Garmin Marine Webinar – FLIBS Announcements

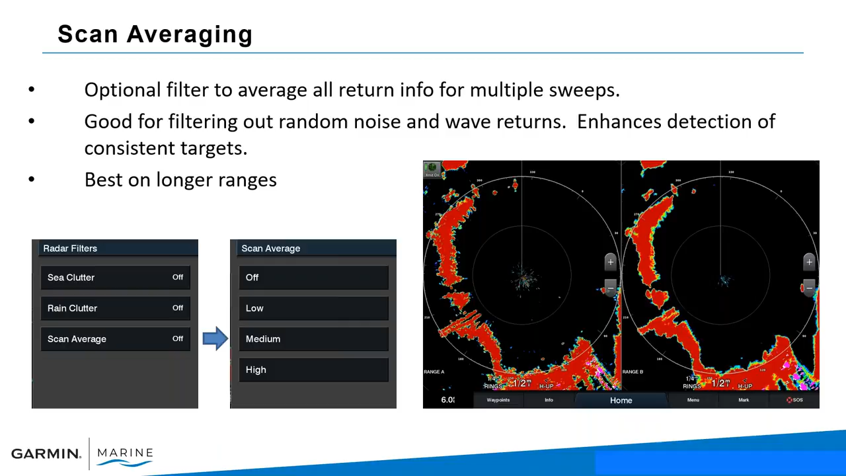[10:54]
targets so if you're if you're targeting um you know a boat or a buoy and that's going to come up on the screen more consistently when you use the scanning average so let's take a look here and we've got actually three um images
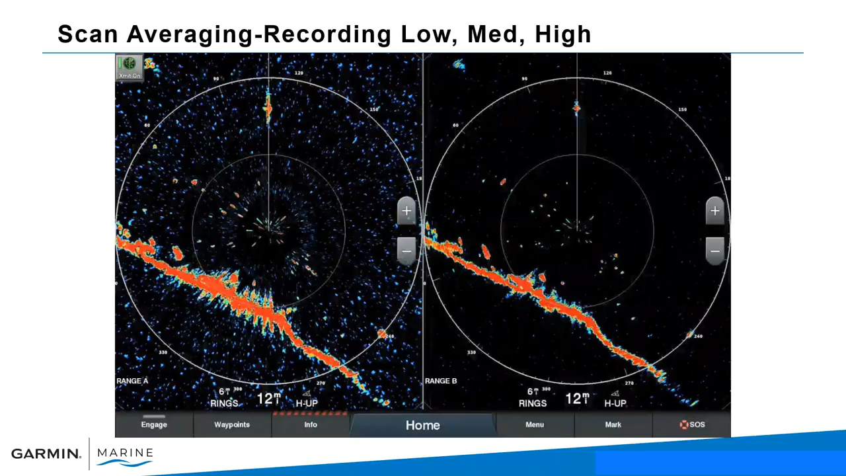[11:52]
scanning average on high and what this will allow you to do is just give you more options to really better filter what you see on the screen to give you better situational awareness so that's scanning averages brought into now our domes
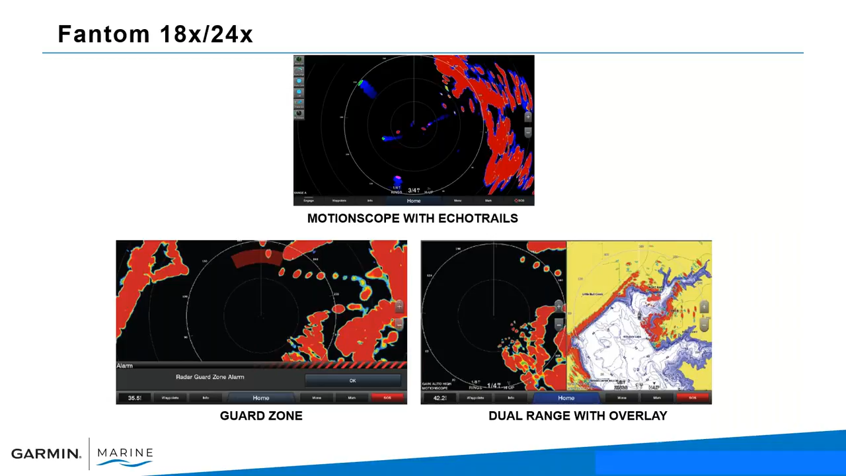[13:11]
and then you can do the dual range with overlay so these radars are really two radars in one because you can do split screens on it you can do dual range you can do radar overlay just remember you want to make sure to add a heading sensor when you're doing the radar overlay camera systems we
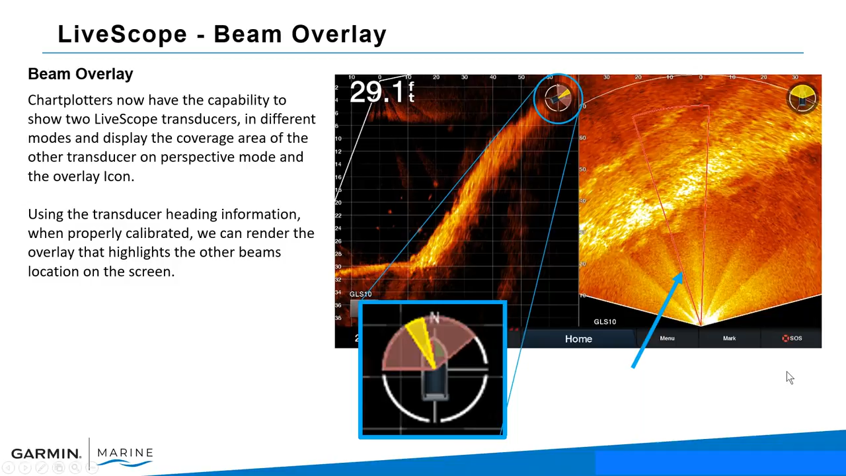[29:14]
On screen: depth 29.1 ft
towards the starboard side or to the right side in order to see those fish in my forward imaging and then that would pop up on here so that's a brand new software update called beam overlay so in this image here we can see that there's something large off to kind of the left of the beam of my forward and then i can go ahead and see in my forward jamming imaging here that bridge and um so it gives you kind of a different perspective and
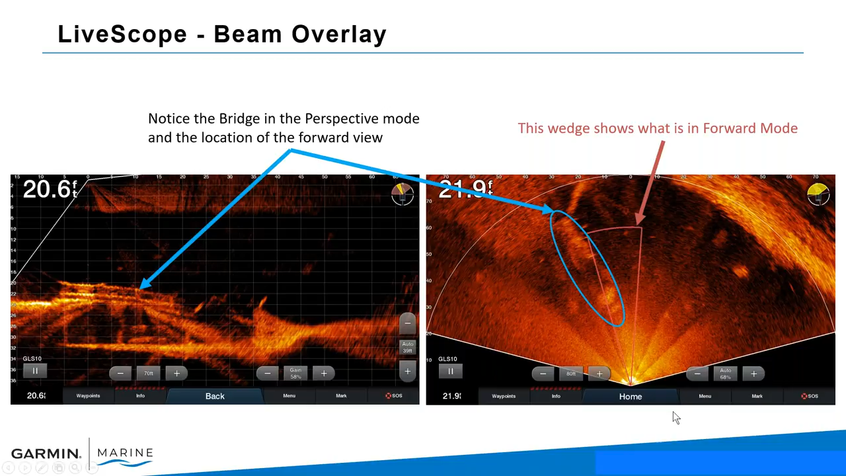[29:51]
allows you to really target the fish much better especially when you're running the two live scopes simultaneously on deck so on deck is our ability to track monitor and control switches remotely